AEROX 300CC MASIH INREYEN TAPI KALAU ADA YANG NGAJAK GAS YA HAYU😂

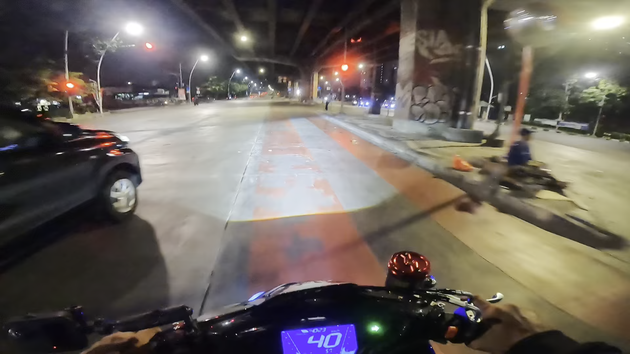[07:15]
Masih ada yang baris-berbaris cuy. Oke, ada lagi metik-metik nih.
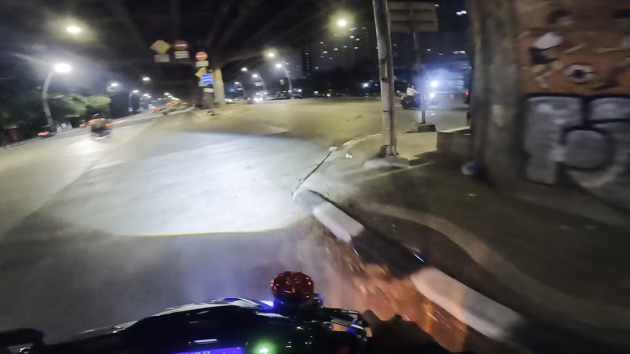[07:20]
Kita muter-muter aja cuy. Oke, kita pur dulu nih. Metik-metik nih. Sokin sih ya. Ini gas tipis-tipis aja cuy. Sokin sih ya. Wah, ini imam nih. Ada imam cok.
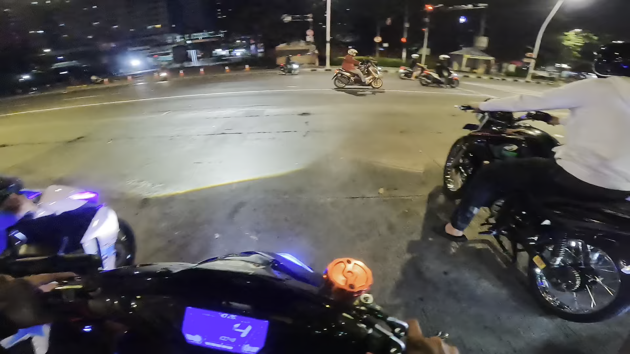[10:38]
Ini motor apa cuy ini, cuy? Boleh-boleh nih. Kali cok,